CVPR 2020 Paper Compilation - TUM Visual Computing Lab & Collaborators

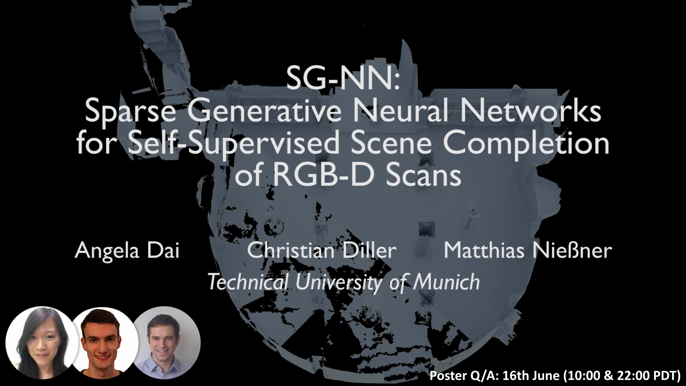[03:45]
sparse generative neural networks for self-supervised scene completion of RGBD scans.
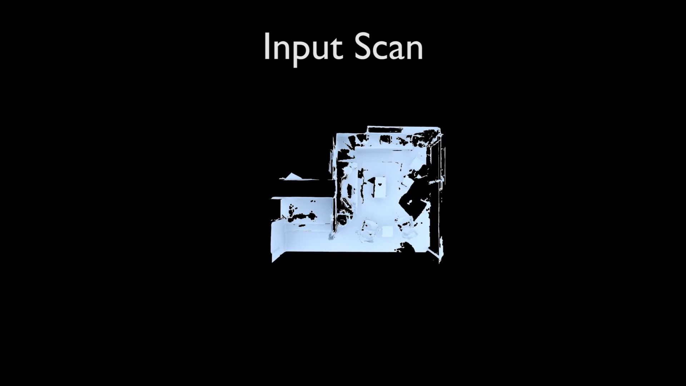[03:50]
Our SGNN approach provides a new fully self-supervised formulation for converting partial noisy
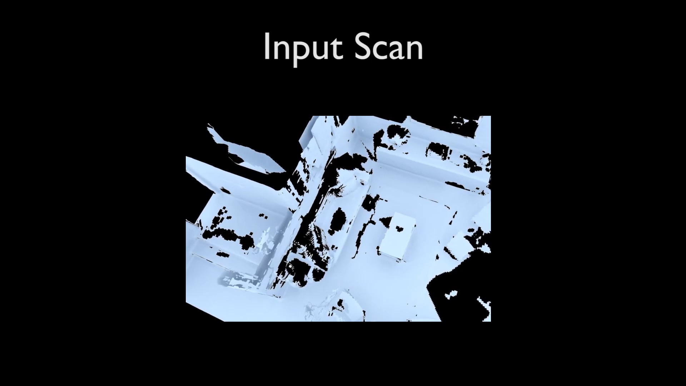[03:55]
RGBD scans into high-quality 3D scene reconstructions.
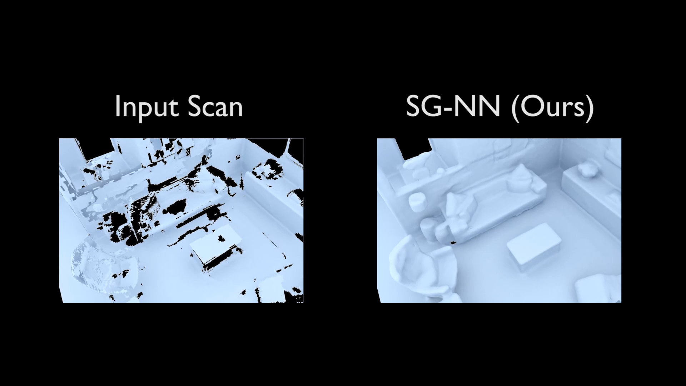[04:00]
Since real-world scans are noisy and incomplete, they do not provide complete geometry for full supervision.
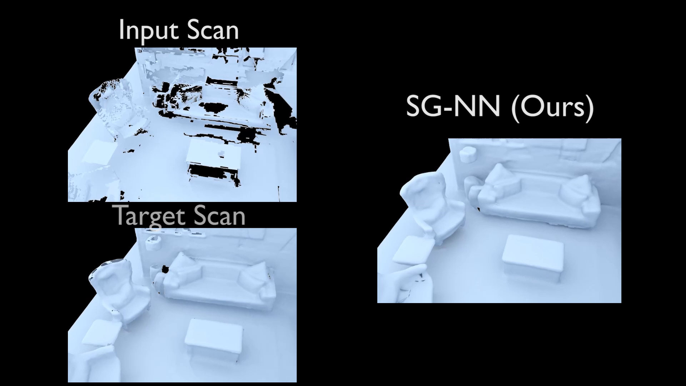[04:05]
Thus prior approaches train on synthetic 3D data.
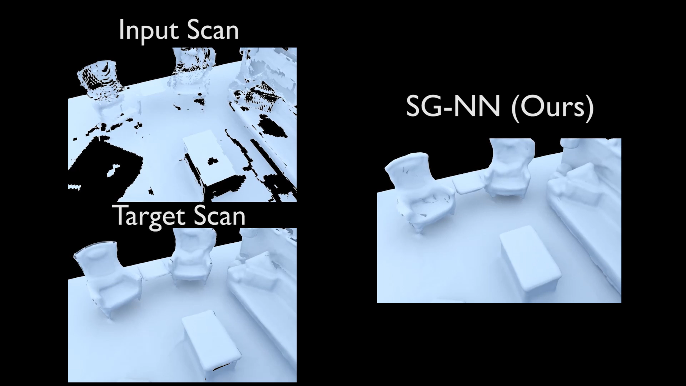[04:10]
In contrast, our self-supervision enables training solely on real-world incomplete scans.
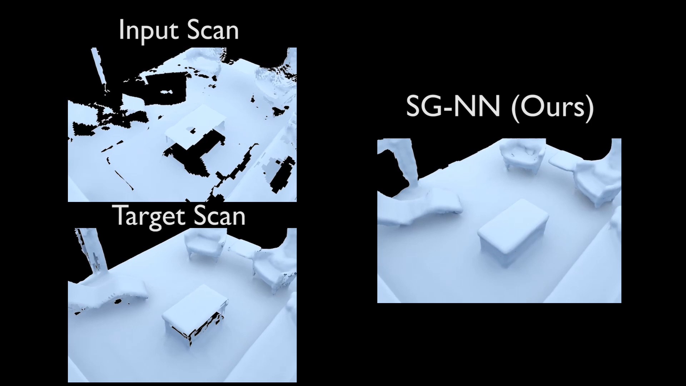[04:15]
Moreover, it allows our approach to even surpass the completeness of any target scan seen during training.
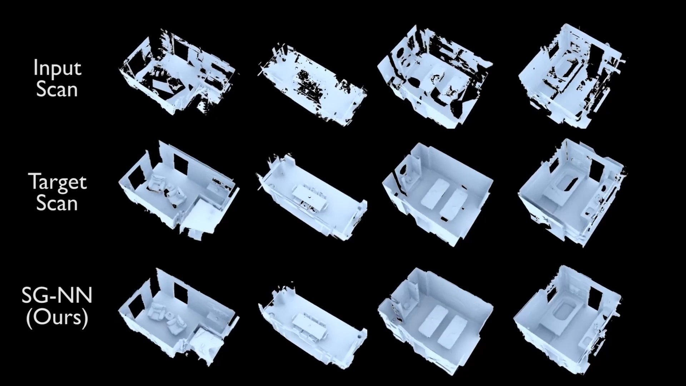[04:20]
Note the completeness of our approach versus the target, especially in often occluded regions.
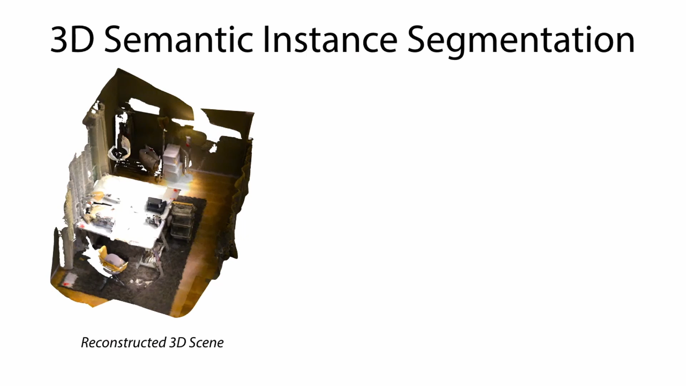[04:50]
Given a reconstructed 3D scene, we propose an object-centric approach to predict accurate 3D semantic instances.
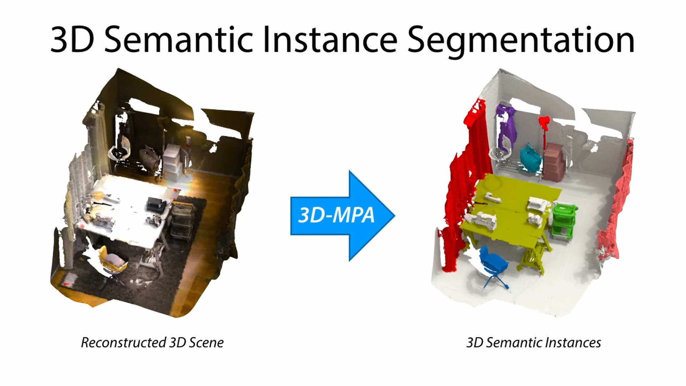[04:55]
From an input 3D scene, we leverage a sparse volumetric backbone to jointly learn meaningful semantic features and object centers. We obtain proposal positions by sampling from the predicted object centers.
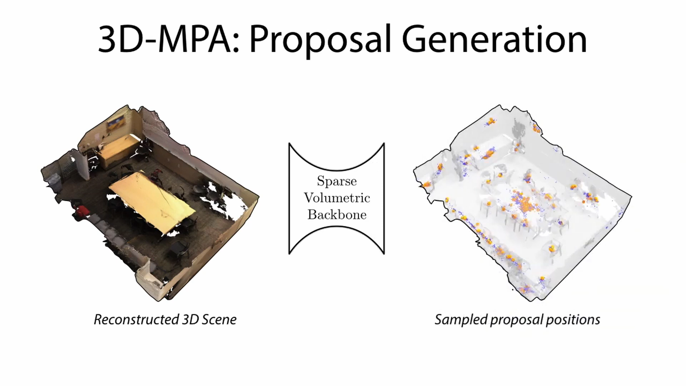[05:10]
Proposal features are learned by grouping point features voting for the same object center.
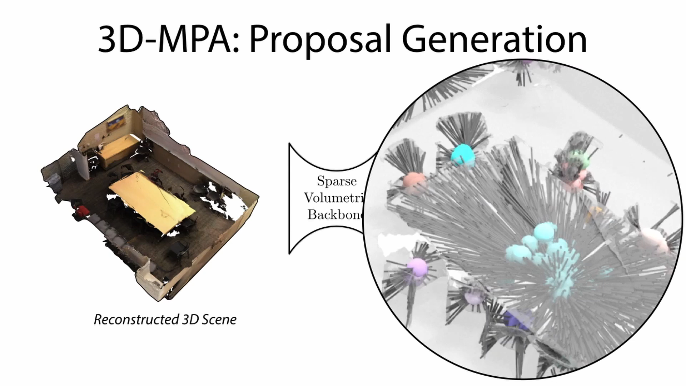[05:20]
We leverage a graph convolutional network to enable higher-order interactions between proposals.
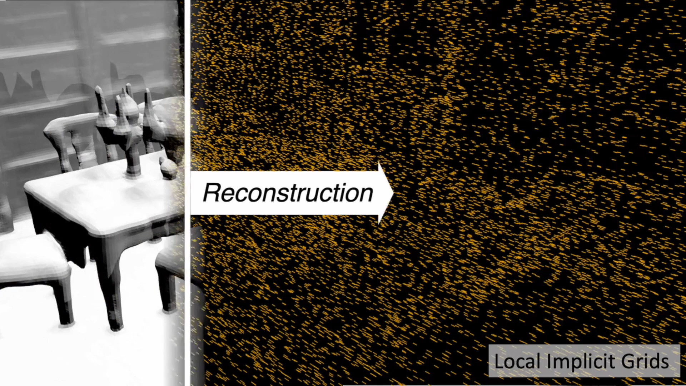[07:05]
Given an input point cloud, our learned 3D representation allows us to reconstruct large 3D scenes at high fidelity and generate high-quality output meshes.
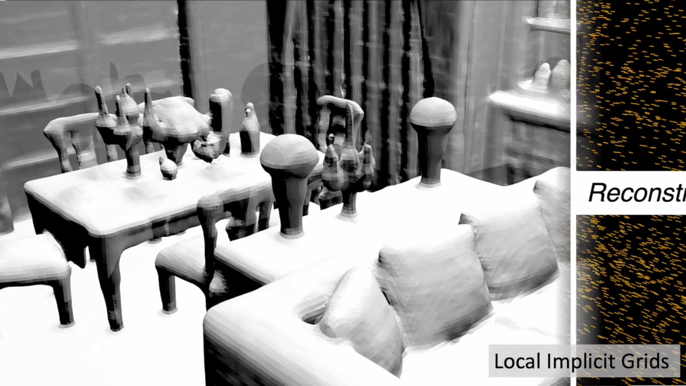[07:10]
The goal of this project is to develop a novel 3D representation that represents shapes at both scale and detail.
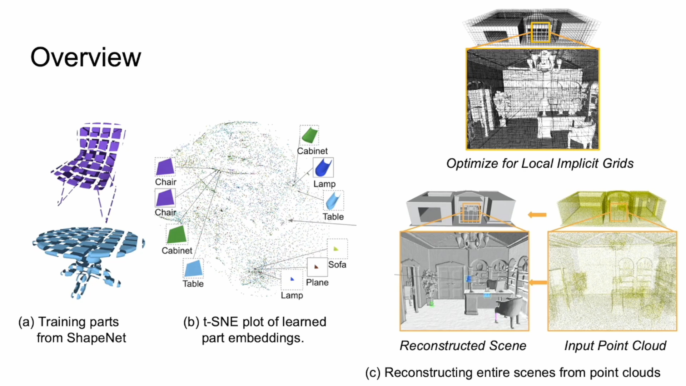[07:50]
local implicit latents within a sparse grid.